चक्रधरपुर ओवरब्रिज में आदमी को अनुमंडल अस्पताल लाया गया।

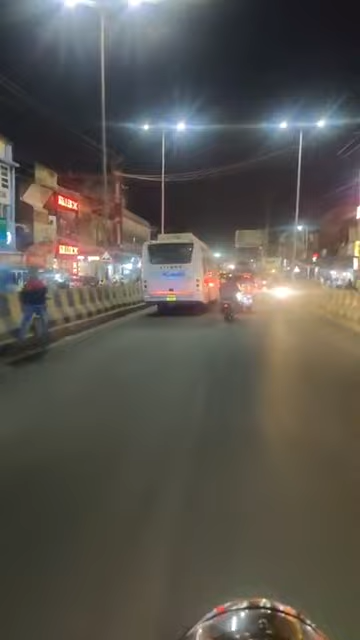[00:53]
और उनके परिवार वाले तक जो है हम लोग पहुँचा देंगे उनको।
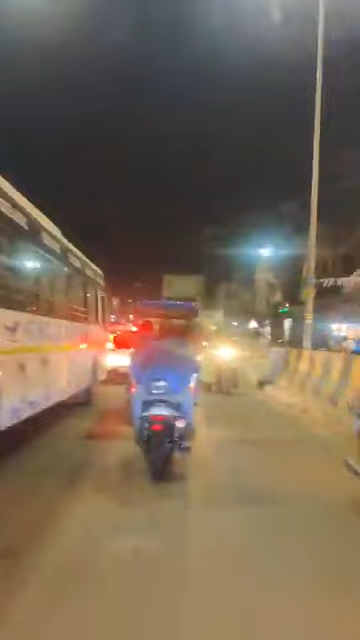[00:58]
थोड़ा सा यहाँ पे ट्रैफिक भी आ गया है तो लाइन में आप लोग रहिए और इनको कोई अगर जानता है सबसे बड़ा बात है।
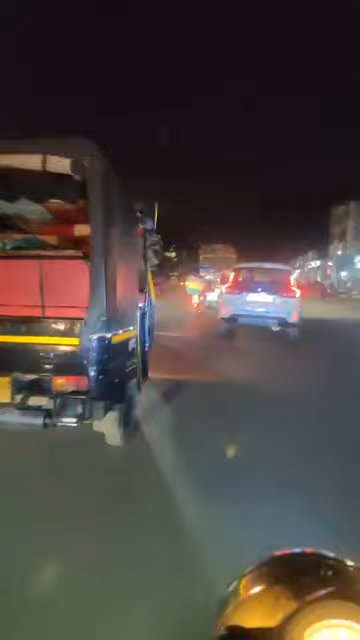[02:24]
मंडल अस्पताल तो मेरे को बताया गया है,
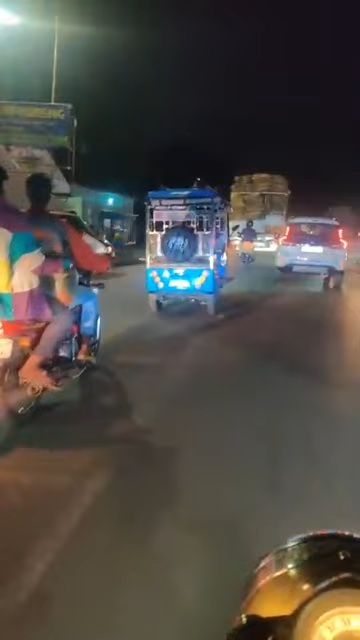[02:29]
हाँ शायद ये दिख रहा है, ये दिख रहा है, यही है ना।